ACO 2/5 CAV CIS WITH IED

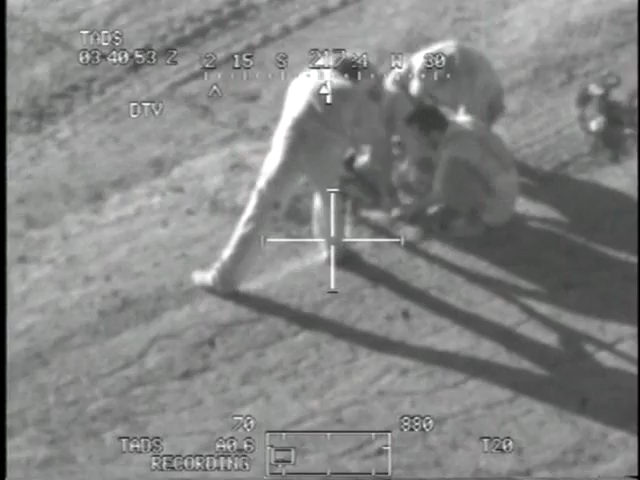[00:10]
Yeah, they threw it over their shoulder. He's prying it out with his muzzle. Yeah, yeah, he's going to bend that AK.
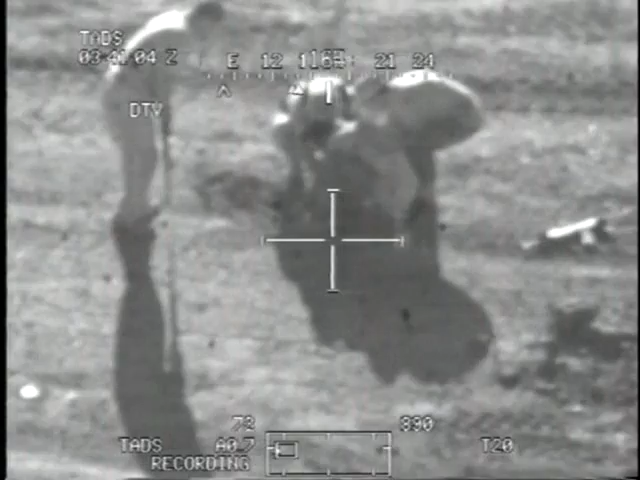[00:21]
Was that you and me in 420 when he threw it over his shoulder? Yeah, the IP guy picked up and threw it in the back of the truck. Yep. Yep. Tell you what, man, these guys.
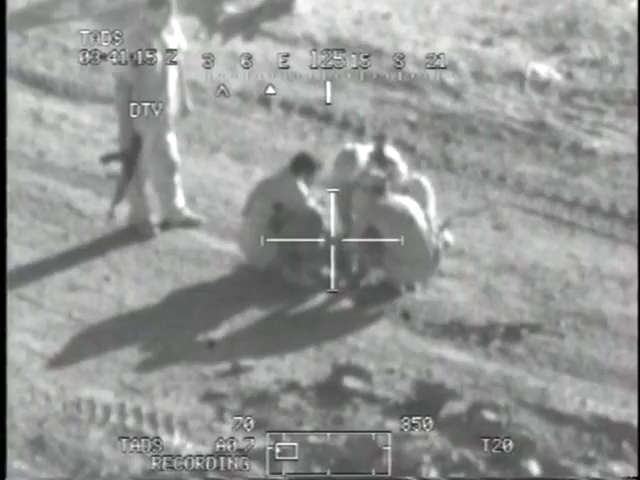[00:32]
I'm sorry to talk was talking. We're looking at your, we're looking for your guys. Okay, we see that building there between the convoy is on the right, on the east side of the road.
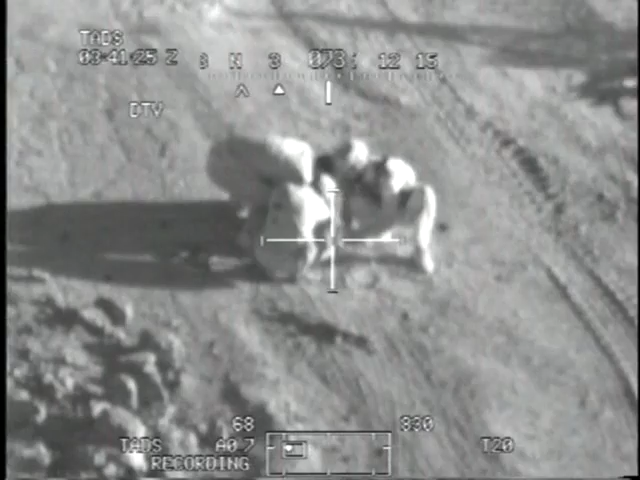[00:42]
They're just south of that building in front of two trucks. Yeah, we got them inside. I think they're digging, we think they're digging a 155 round out of the ground right now, by your hand.
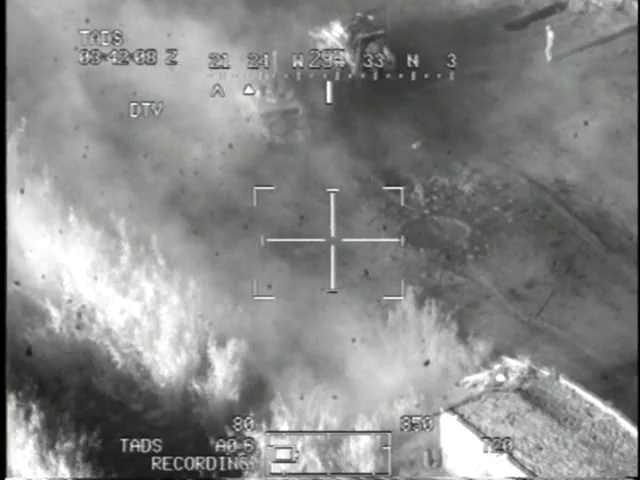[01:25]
Just got eyes on, uh, you had your, uh, militiamen. Appeared they were digging out the, uh, 155 round out of the ground.
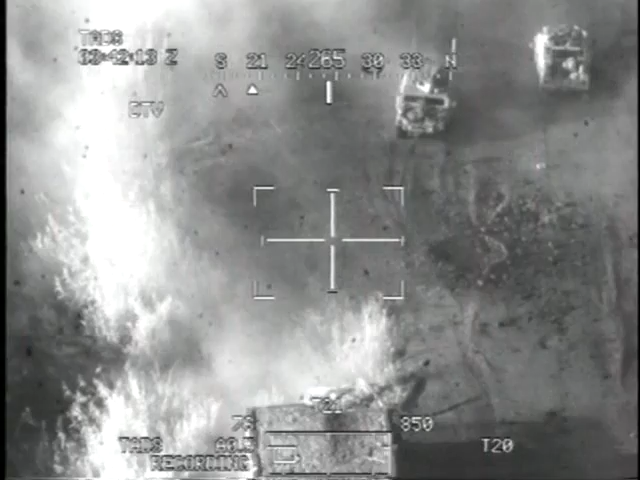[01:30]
That, uh, 155 round has detonated at this time. Vicinity Mike, Bravo.
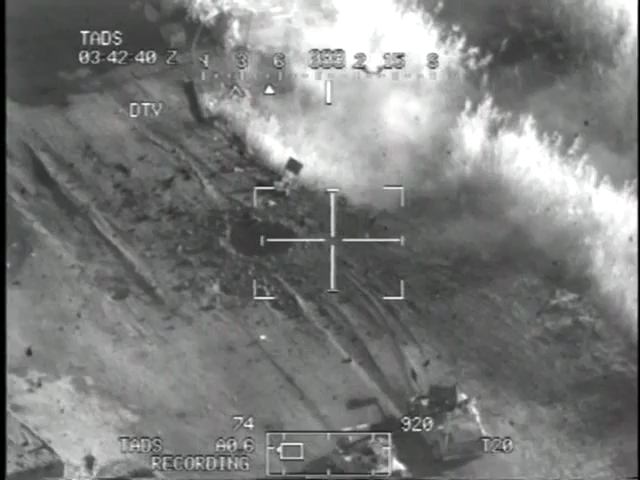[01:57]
You had, uh, four militiamen were, uh, attempting to dig a 155 round out of the ground by hand.
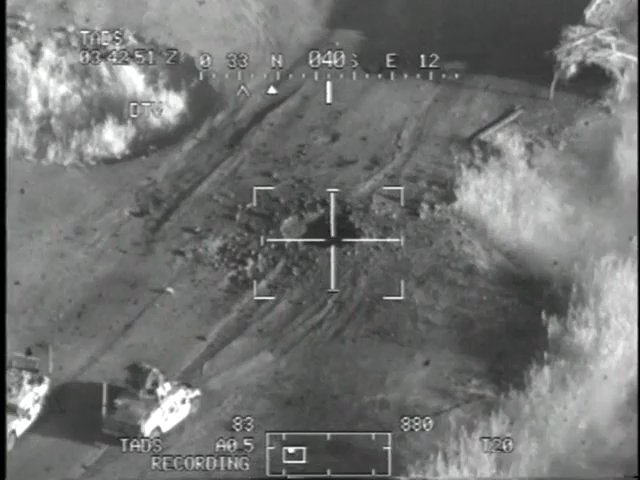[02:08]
It, uh, detonated underneath of them. Uh, it appears that, uh, there is literally nothing left at this point.
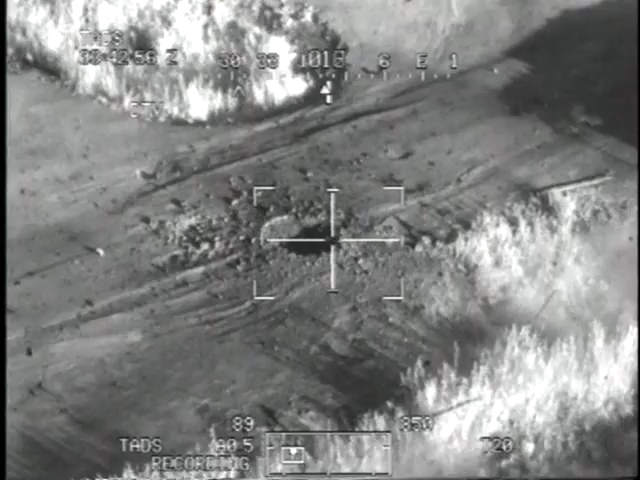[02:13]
This is Lancer Mike and knowledge. Yeah, there's no medevac. Yeah, Warrior 6 is... Let's see if he's got any casualties.
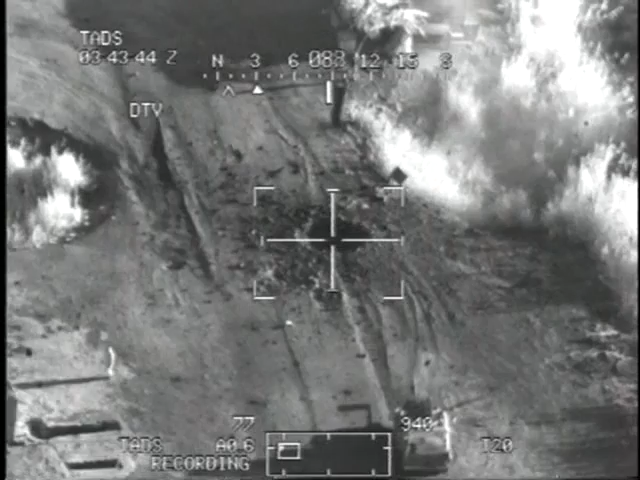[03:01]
Just gotta confirm if you got any, uh, friendly WIA. Uh, we can get a medevac out here for them. Uh, if not, uh, we can go ahead and disregard. Hey, uh, Big Gun 62, yeah, there are definitely, uh,
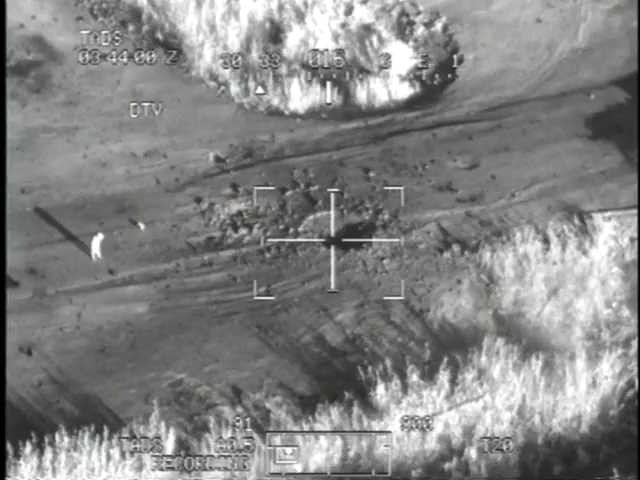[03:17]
somebody, uh, we're looking at it right now.
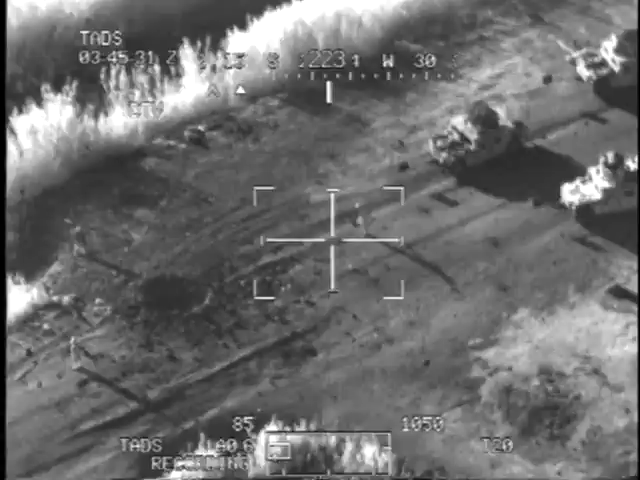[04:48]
Looks like we've got two, uh, volunteer KIA.
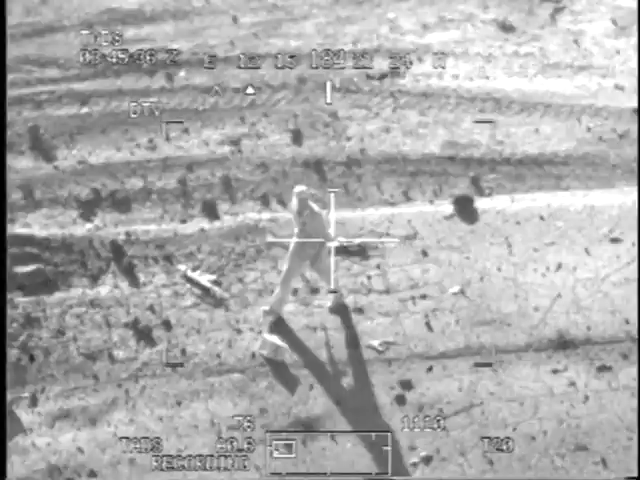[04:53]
Those dudes are vaporized, man. Five total.
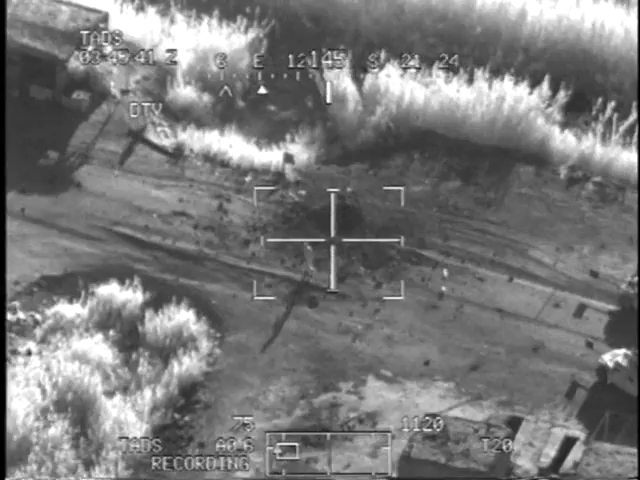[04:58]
The other three, uh, seem to be okay. What? Uh, more to follow.
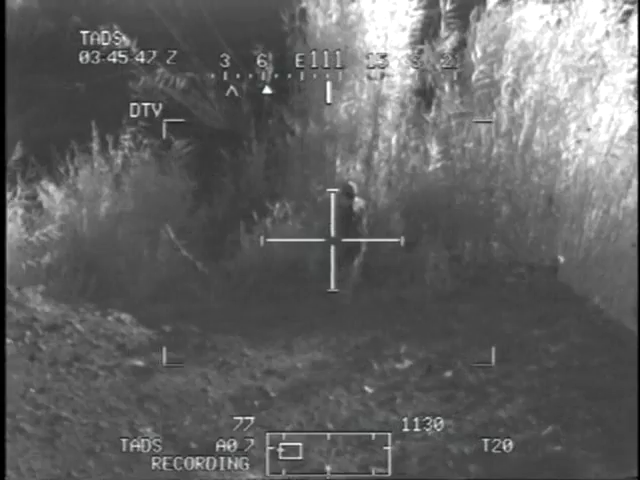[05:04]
Three of them are alive and okay? Uh, dude, how is that possible? I don't know.
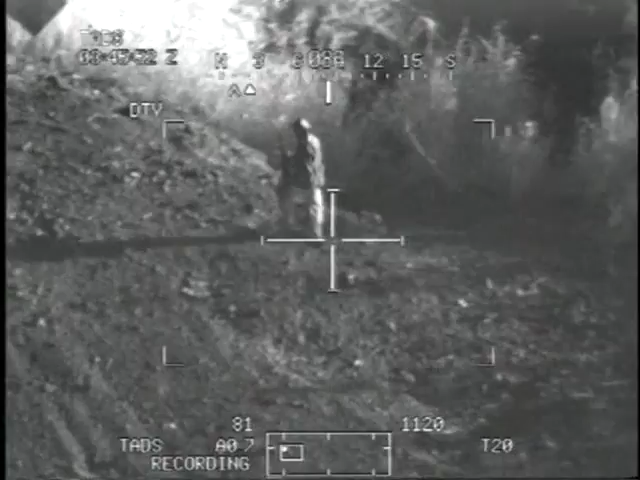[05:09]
Whoa. I can't believe they survived.
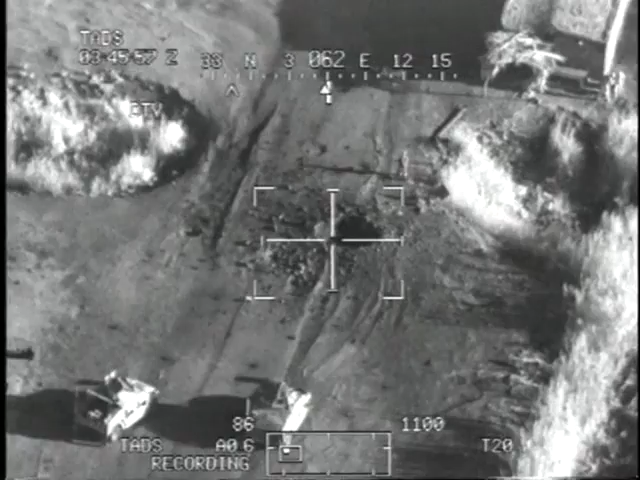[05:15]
I, I, I, I think they might be misreporting that. I don't see how those dudes could be alive. The four guys were on top of that thing.
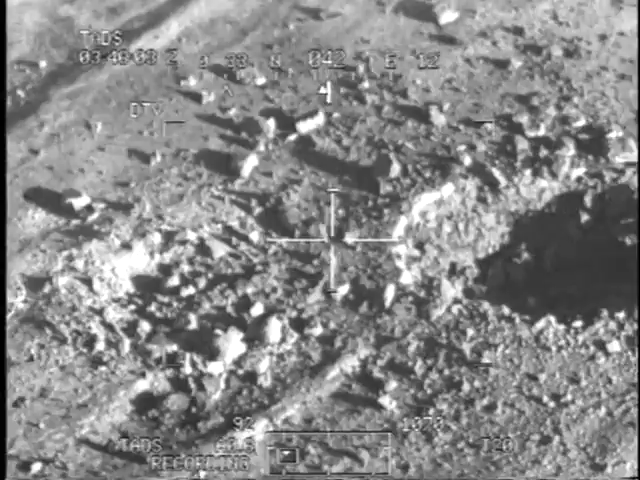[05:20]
One, two, five, four, three, three, Sierra. We'll go. Free change, three, Sierra. They gotta be gone, dude. Look at that hole. Free change, three, Sierra. Traffic is a flight of two, six, two, three, Sierra. In route, one, two, five. There's all appears.
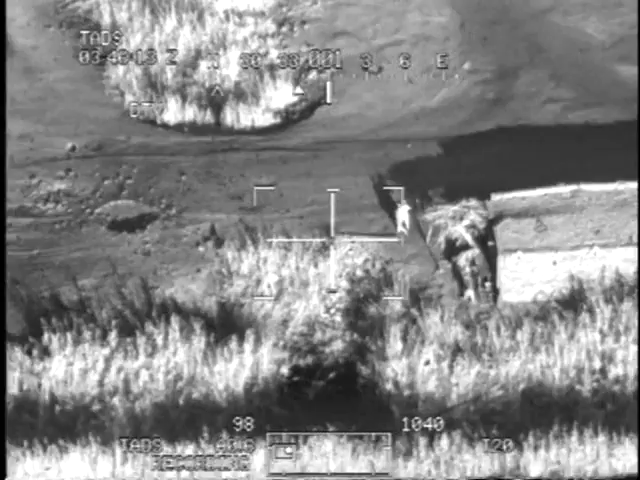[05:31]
I won't be on leg over the traffic. Black Spider, two, two. Traffic is a flight of two, six, two.